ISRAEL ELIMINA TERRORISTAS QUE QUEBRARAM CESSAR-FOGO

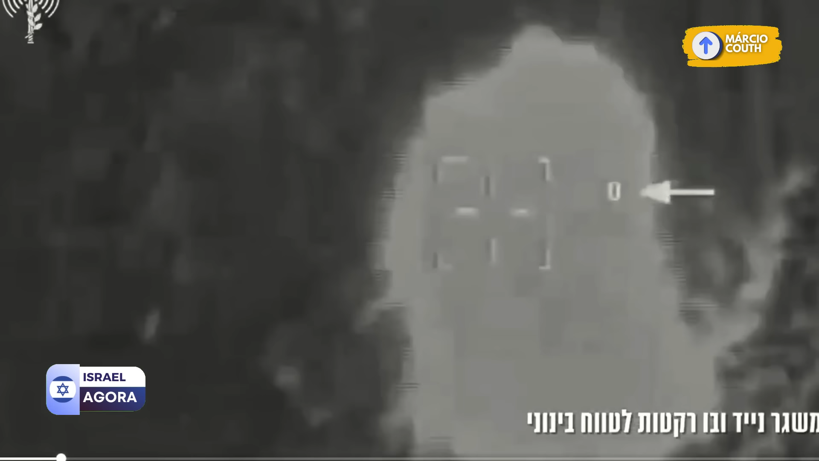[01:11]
Meus amigos, e a IDF avistou esse veículo que era um lançador de foguetes utilizado pelo Hezbollah quando decidiu alvejá-lo,
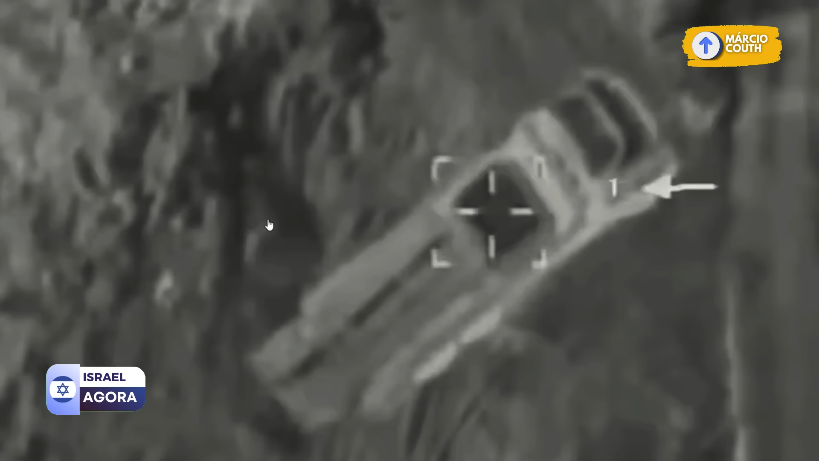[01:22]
decidiu explodi-lo, conforme a gente vê nessas imagens. Aqui, há uma clara violação do cessar-fogo por parte do Hezbollah,
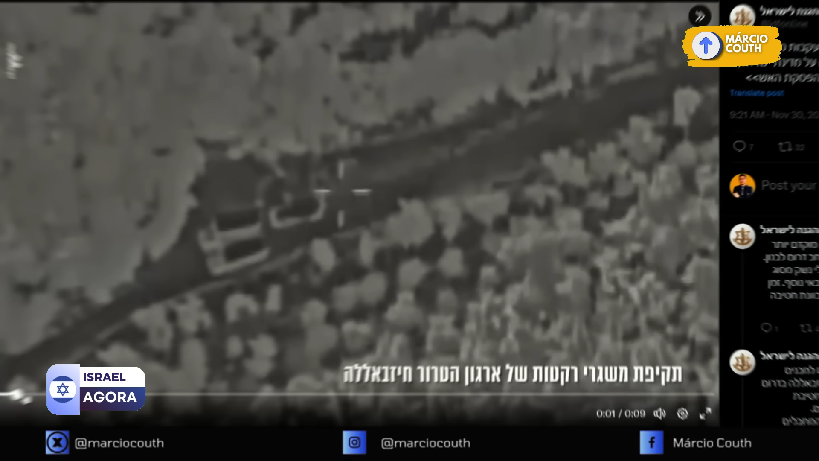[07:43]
Aqui temos outras imagens da eliminação de terroristas que violaram o cessar-fogo. Como eu disse, o primeiro-ministro, Benjamin Netanyahu, disse que responderia com fogo qualquer violação do cessar-fogo.
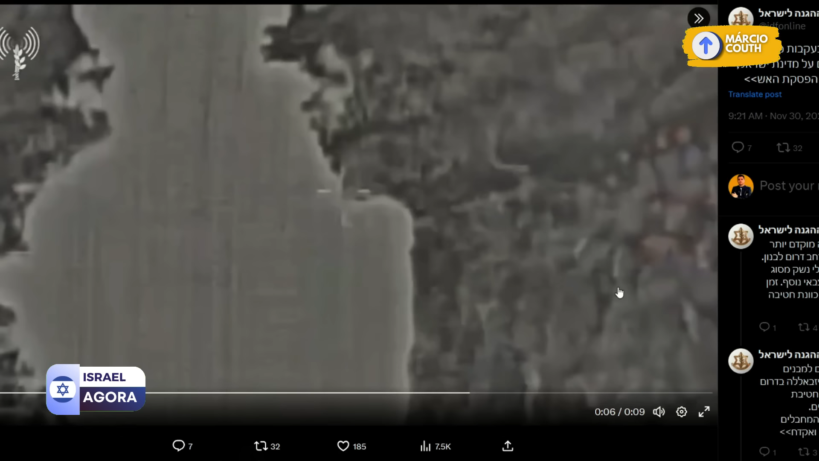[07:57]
E aqui vemos, então, que a IDF não mente. Um grande boom. Tudo foi pelos ares.
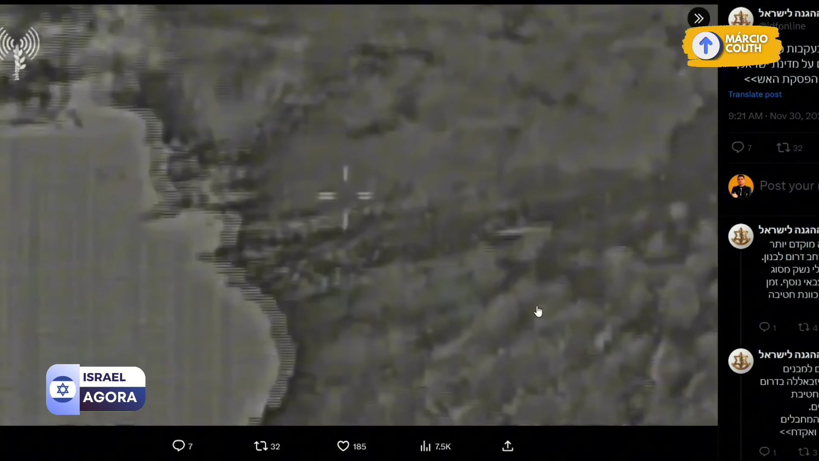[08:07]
E, conforme consta aqui no nosso mapa, as coisas estão tranquilas lá no Líbano, que é essa região aqui que estou mostrando para vocês agora.